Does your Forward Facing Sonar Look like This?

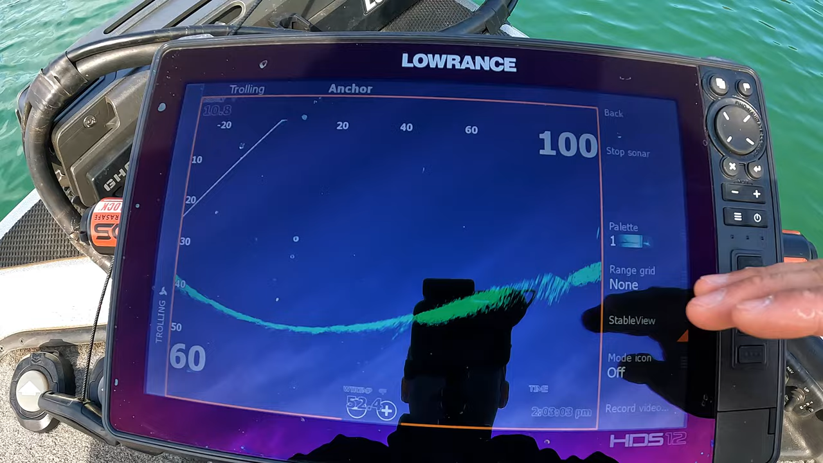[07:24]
bottom of the screen and allows you to, again, not move around and be rocking and rolling and try to figure out, you know, is it, is there a point there? Is there a ditch? Is there a hump? Whatever. So, it just allows you to distinguish what the bottom of the lake is doing.
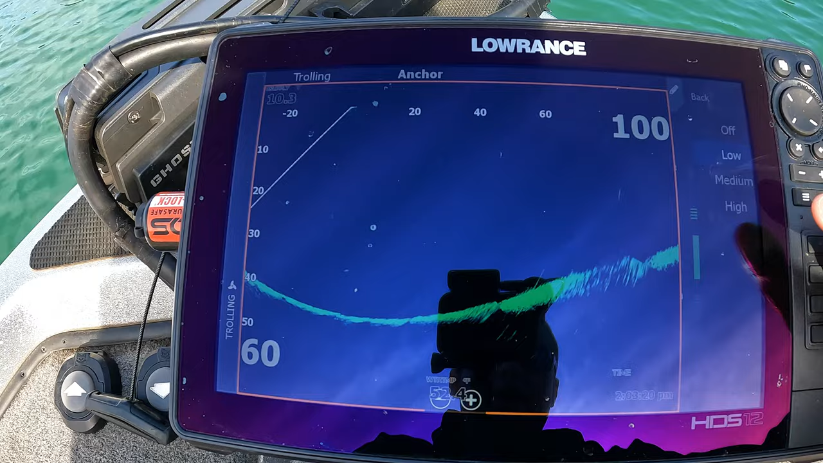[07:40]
Again, same as other sonars. If you guys have watched that other video for my 2D down scan and side scan, surface clarity low. I'm really not worried about, you know, really not worried about that on forward facing so much, but I normally keep that off. And then, finally, down here, which is a cool feature, most people don't know about it,
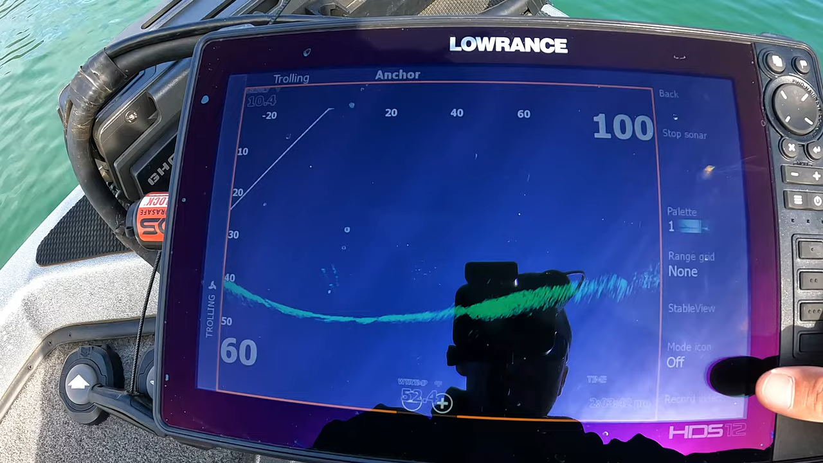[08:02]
is there's actually a record video button. If you guys put an SD card in your HDS Live, you guys have wondered how I've gotten some of those cool shots. That's exactly how.
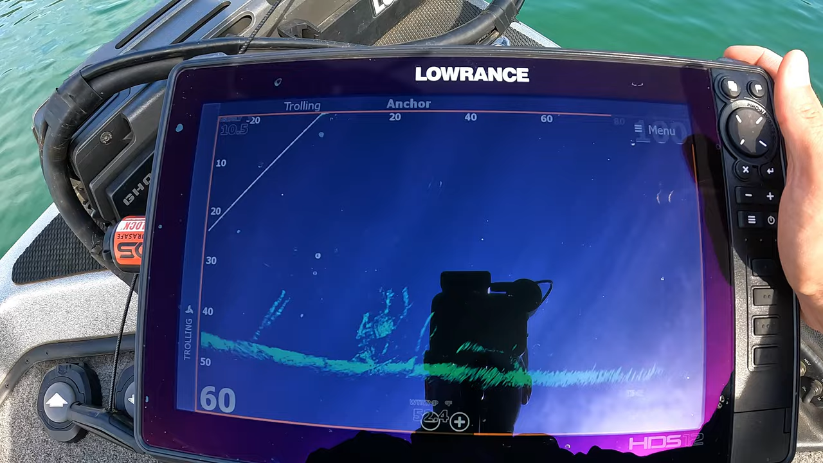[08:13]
I go ahead and hit record video, and just like that, we have all of my
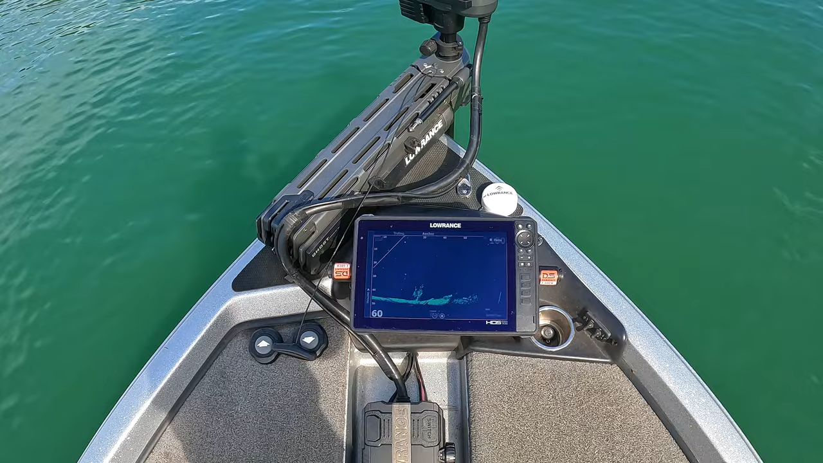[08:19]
sonar that I've recorded so that I can show you guys. So, hopefully, you guys enjoyed that. If you guys learned something about your settings, go ahead and drop a like down below.